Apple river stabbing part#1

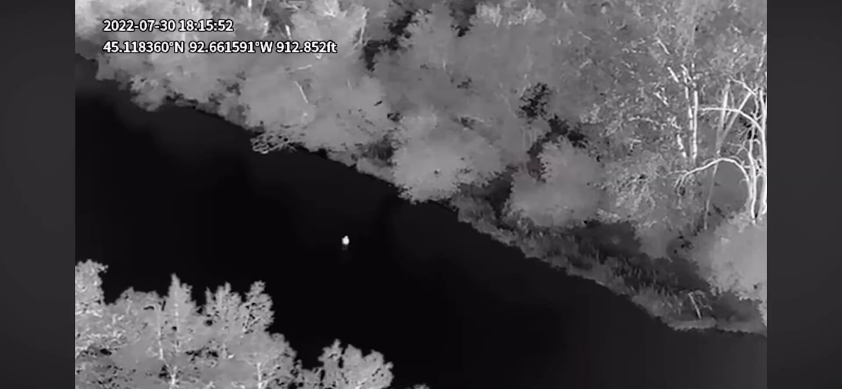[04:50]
As such, officers send up multiple thermal drones and shut down the area until his capture.
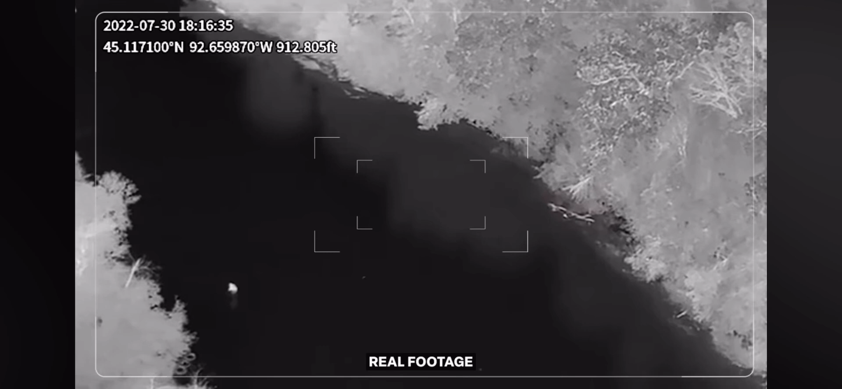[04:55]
The hunt is on to find this ramped killer. I'll turn around to stop sign up here.